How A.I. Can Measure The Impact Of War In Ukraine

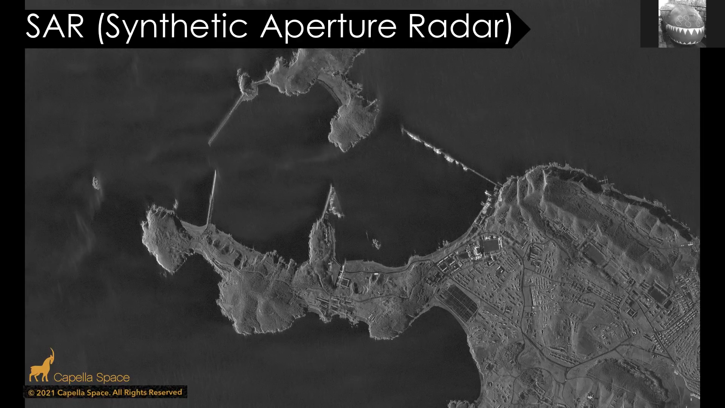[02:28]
and at night so these satellites are really valuable um this is an image that i have from capella space they they run so many satellites they shared quite a lot with me late last year really lots of good things to say about these guys the image here is of a port or an able base in north korea and if we zoom in we can see some ships along
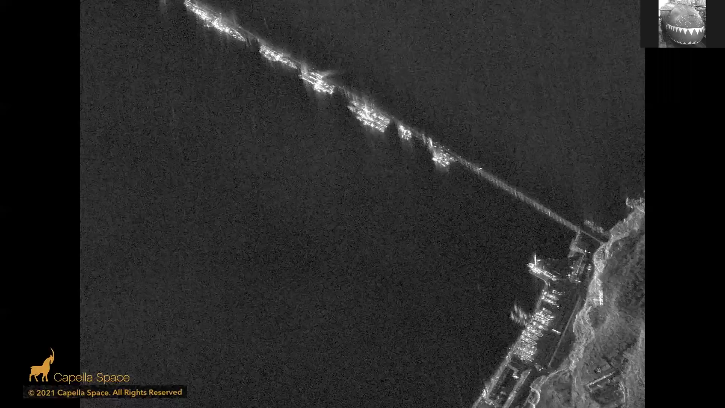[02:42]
the seaboard and also some ships at the side and we can start to identify these ships the satellite was north of this so it's sort of upside down if we flip it you can get a more sort of human